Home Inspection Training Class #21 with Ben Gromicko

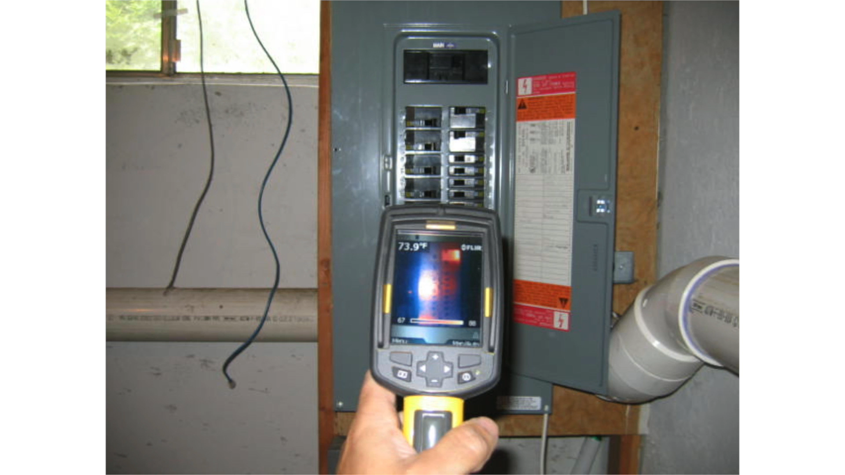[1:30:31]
On screen: spot 73.9°F
No, no, I'm not concerned about that. I think that's the heat pump. So I turn on the air conditioner and that's just a warm unit. There's like no difference in temperature. So it's like 5 degree difference.
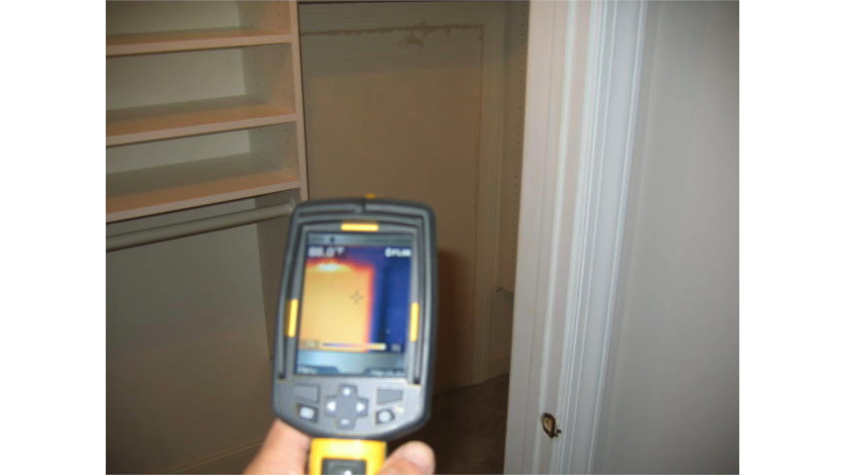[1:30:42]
So I like to use my infrared camera where I know I'm gonna see something. So this is a uninsulated attic access above the garage.
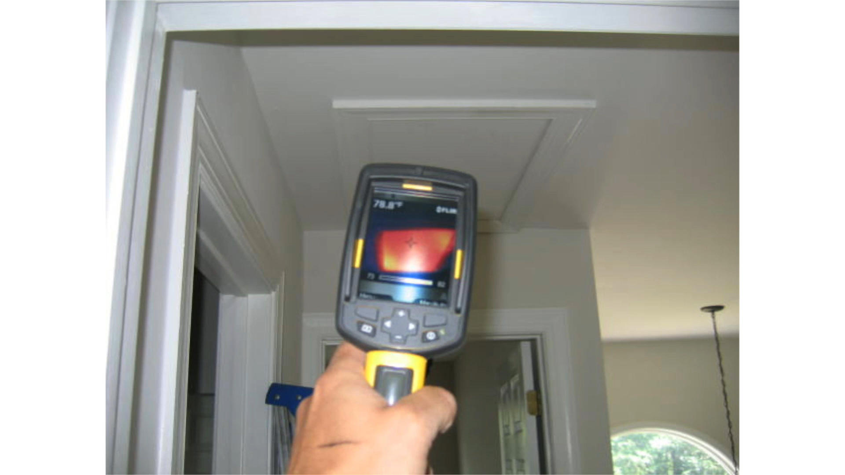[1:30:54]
So that's not insulated, and I can't remove that panel because it's been sealed and screwed in.
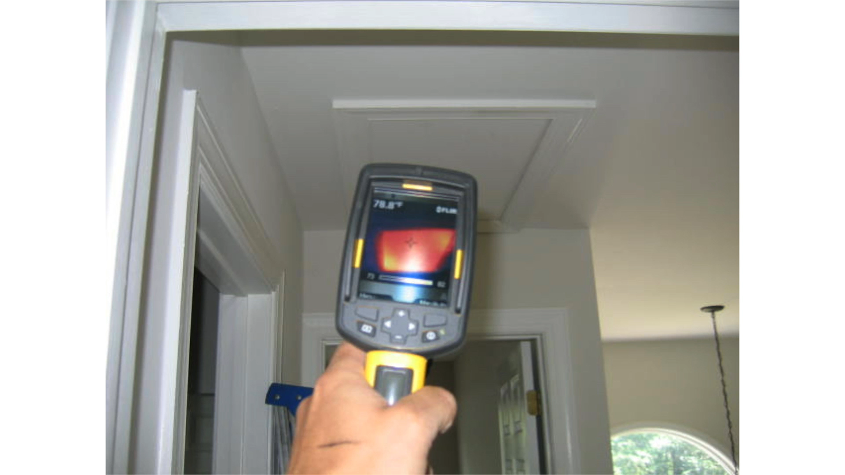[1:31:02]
But I'll put it in the report as it's not insulated because my infrared tells me. And attic access, that's not insulated or sealed. I went through it during the inspection to get into the attic, and I just wanna take a picture of that because it's kind of neat. I know it's not insulated, but this is kind of like marketing. So I actually put that in the report, or maybe the infrared picture itself.
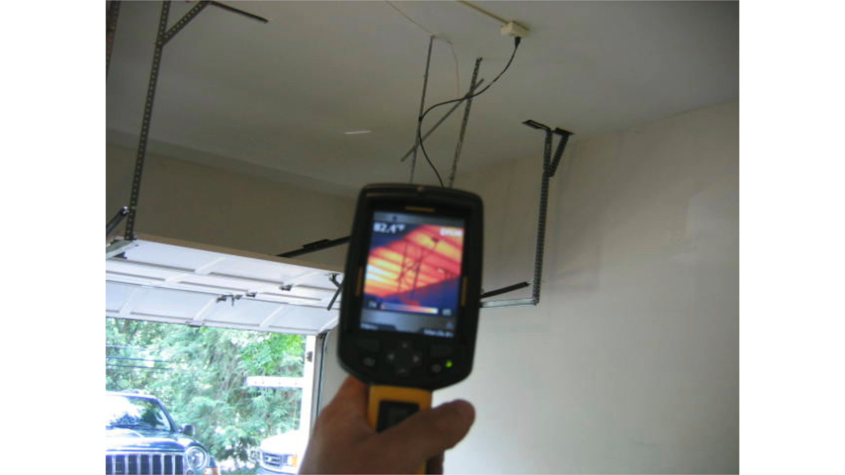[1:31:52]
I don't know why they insulated the garage, but they left insulation out. So I think over here, there must have been the orientation of the house is a little difficult. This is the master bedroom closet area up here. But this part is not insulated. So I thought that was kind of neat to show that that part is not finished, but over here is, and that's the closet area. And here's the report.